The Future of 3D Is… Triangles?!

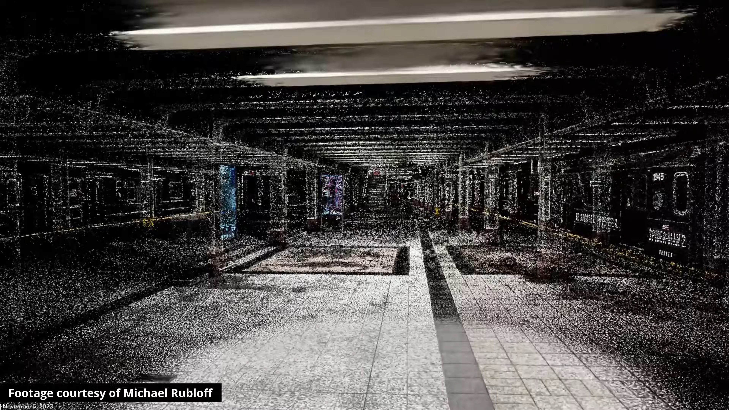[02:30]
So instead of neural networks, we actually represent the world with hundreds of thousands to millions of tiny little fuzzy blobs.
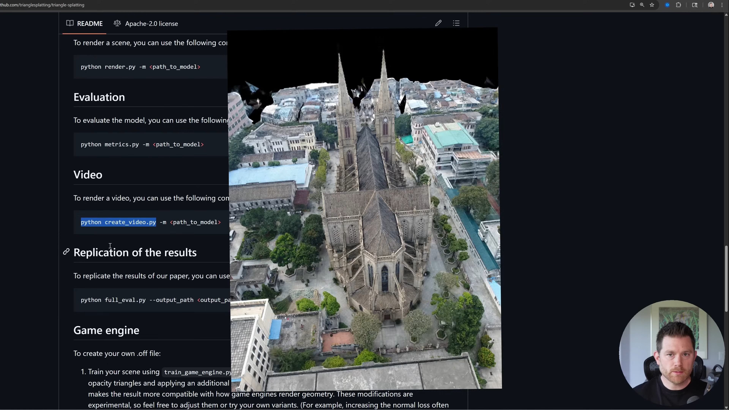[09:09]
and it'll create a video of that scene as a circular fly around.